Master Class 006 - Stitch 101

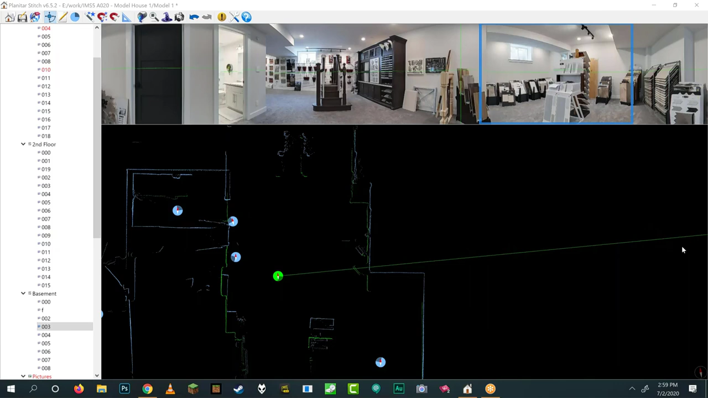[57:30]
there will be little thumbnail images instead of the floor plan, which is very effective. You can name each one of them too, which is quite cool. So, the only time where you're going to struggle, where you don't have data, I'll mention this actually because I didn't bring it up when I said, when I talked about right-clicking stuff. If you right-click on a floor, you can do something called adding a user pano.
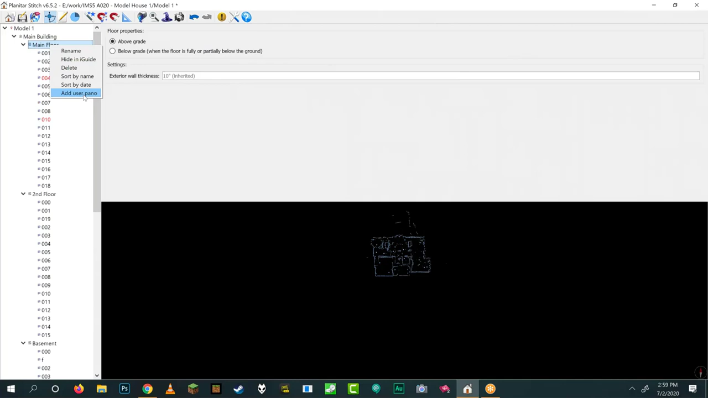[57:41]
So, adding a user pano is a way of adding a 360 image from any other camera. And when you do that, you have to place it somewhere on the floor plan.
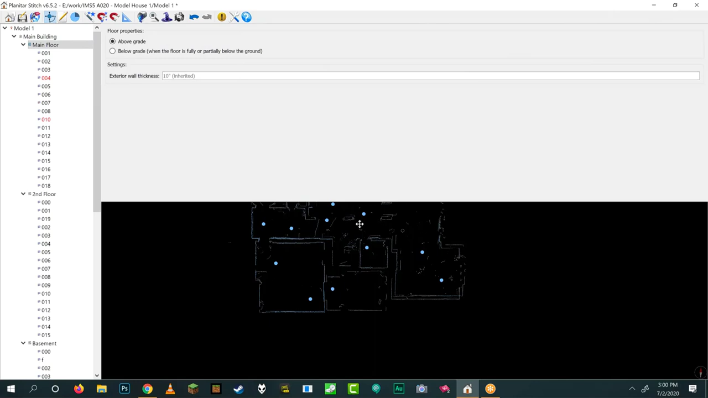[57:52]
And rotating it can be quite challenging, but there's a trick. So, if you look, and if you hover your mouse cursor around the data, you'll see that there's something called a radar tool, which is just a fancy way of saying there's a green line that follows your cursor. So, if you hover your mouse cursor over any of the data, the green line will follow it and it will intersect with that data. And if you look at the image, there will be a corresponding vertical line.